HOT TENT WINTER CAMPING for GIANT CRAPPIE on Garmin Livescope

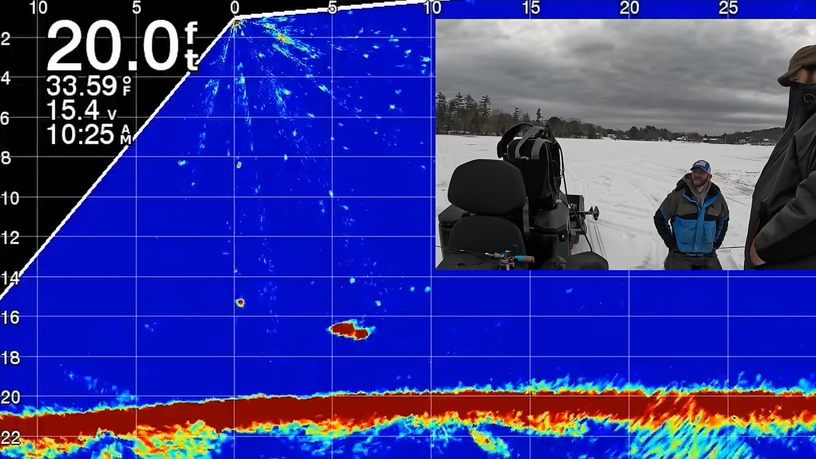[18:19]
On screen: depth 20.0 ft, water 33.59°F
Or is it, what is my smallest? It's gonna be 15. Oh, it's over 15. Yeah, it's it's either 15 or 15. You're gonna get this fish. There he comes. I like how yours came in.
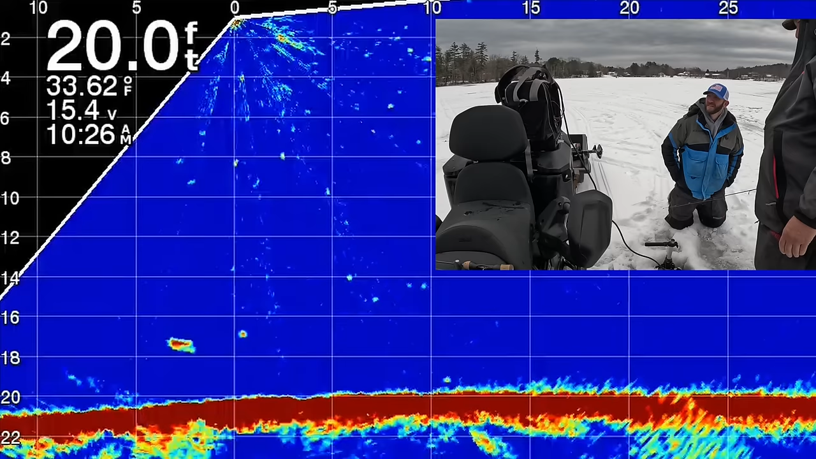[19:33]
On screen: depth 20.0 ft, water 33.62°F
Right now it's facing away, right? Yeah.
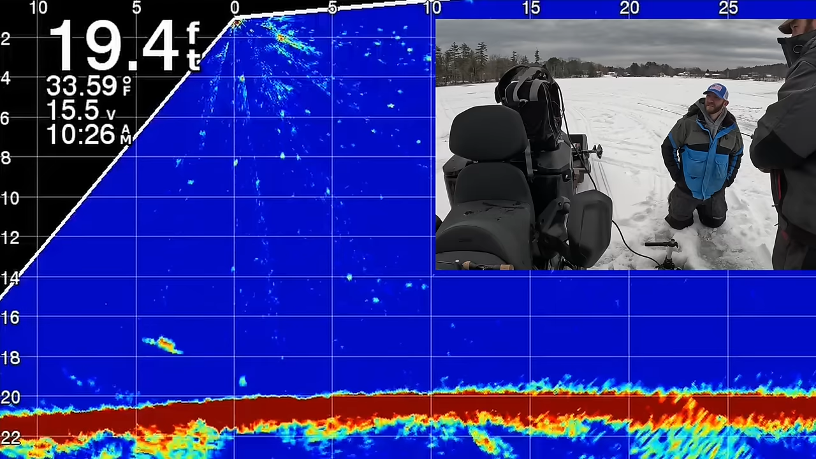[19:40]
On screen: depth 19.4 ft, water 33.59°F
Can you turn that a little? I didn't want to move my knees. It's been spooking. What? Swinging. You got them on the back side of the transducer. Go full. There we go.
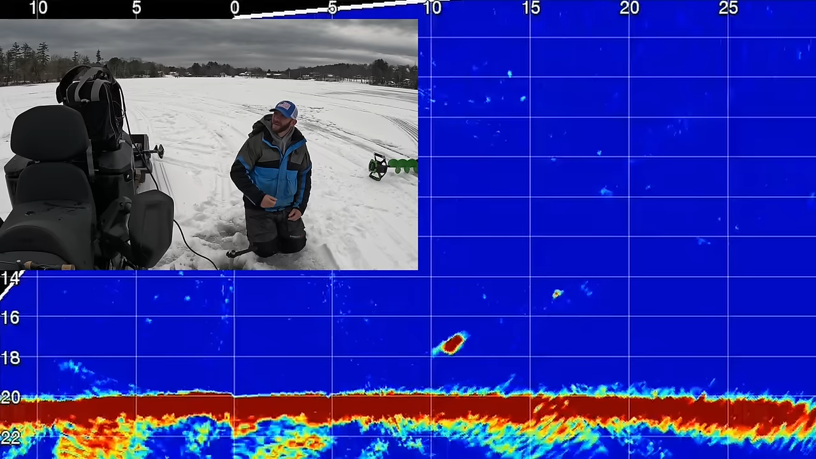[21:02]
If you zoom that in one click, it's probably...
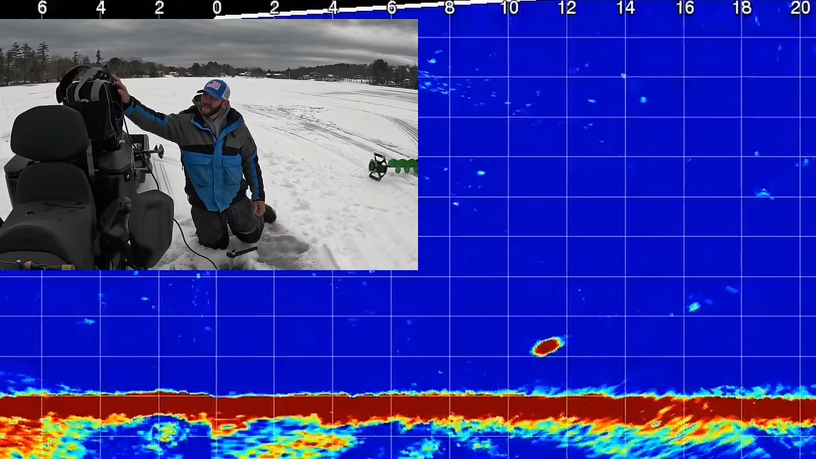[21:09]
There you go, yeah. Yeah. Stopped, huh? Yeah, I went 16 because I thought he was getting to the 15. I need him to rush me. Oh, did he just rush? Oh, no, I know. I thought he freaking lurched. Is he? Is he playing? No, he's moving.
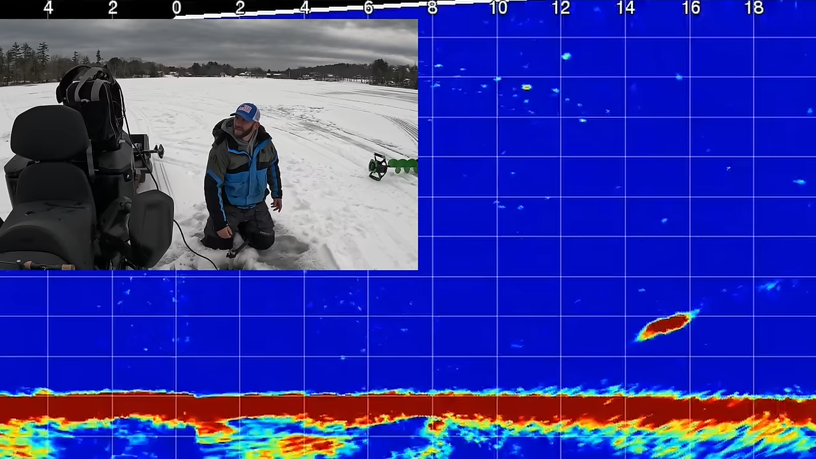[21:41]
Yeah, now. So he's not near me? No. Yeah, this fish just wasn't having it. That's why they call it fishing. You could use the live scope to find them and find where they live,
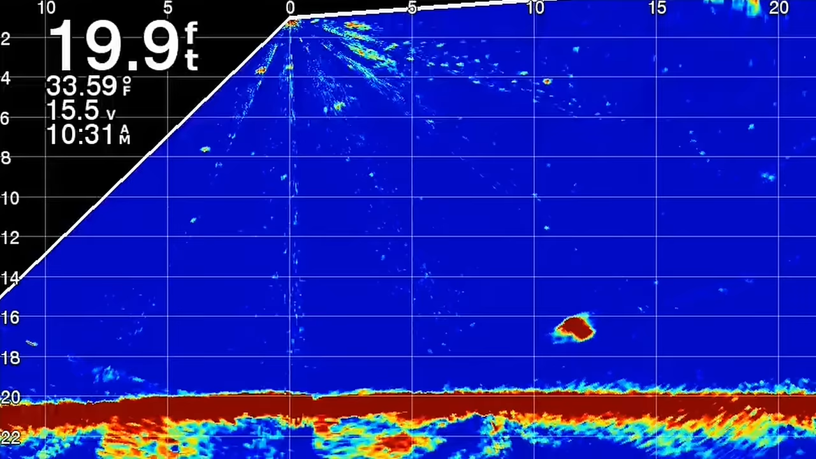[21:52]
On screen: depth 19.9 ft, water 33.59°F
but it doesn't mean you can catch them. But as you'll see, I messed with this fish a little bit more. He kind of showed some interest. We threw a couple different baits at him. You know, we're just artificial lures, and he didn't have it. So we ended up just messing with him for a little while and left him alone after that. And we're planning on coming back because it was definitely worth it size-wise. That's a really big fish. He's over 15 easy. And as you could see, he kind of just kept circling and moving around.
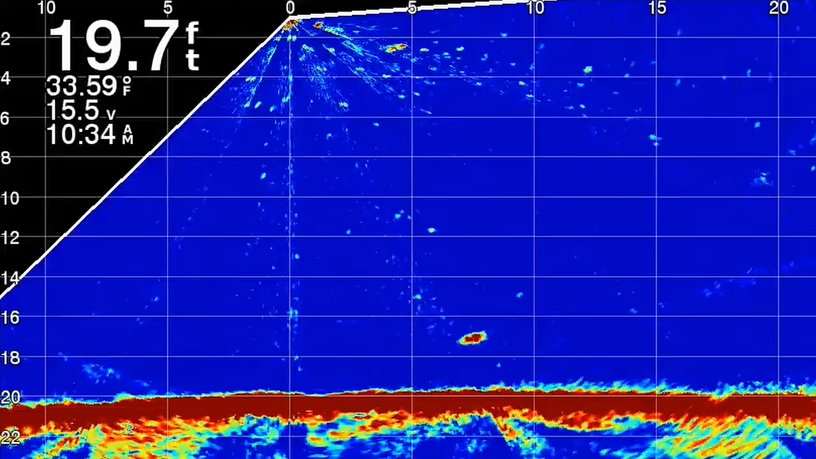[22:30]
On screen: depth 19.7 ft, water 33.59°F
This is in high speed. And eventually, he's just going to go down into the mud and think it over. But we forgot to come back to him, so we'll get him next time.